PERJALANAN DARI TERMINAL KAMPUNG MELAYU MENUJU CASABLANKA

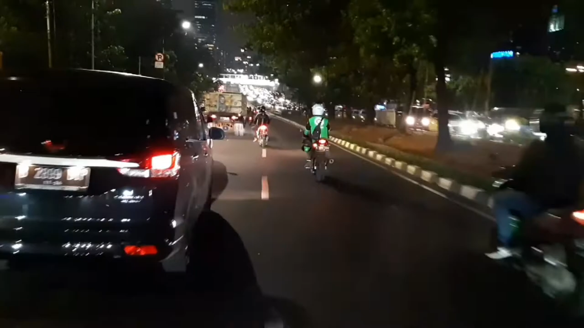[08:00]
Di jembatan Kuningan ke depan guys ya. Kita berarti mau menuju ke arah Tanah Abang.
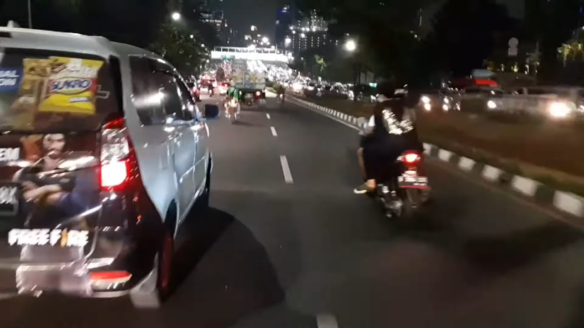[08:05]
Kita melewati di jembatan Kuningan, sepanjang jembatan Kuningan. Oke guys, terima kasih banyak atas dukungannya.